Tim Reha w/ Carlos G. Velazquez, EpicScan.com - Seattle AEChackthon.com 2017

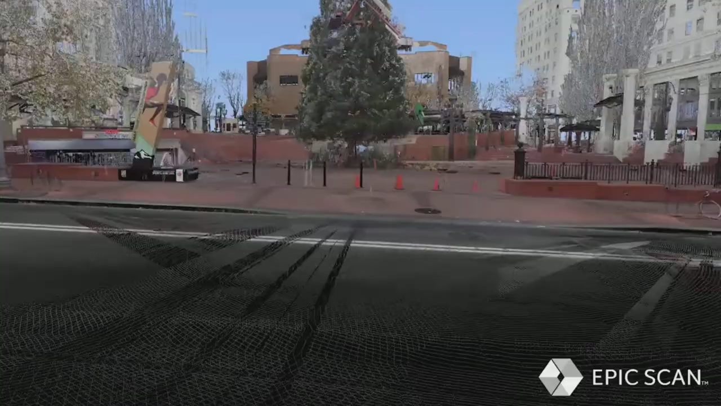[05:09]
Well, thanks for your time. Thank you, Tim. What we have here is a laser scanner.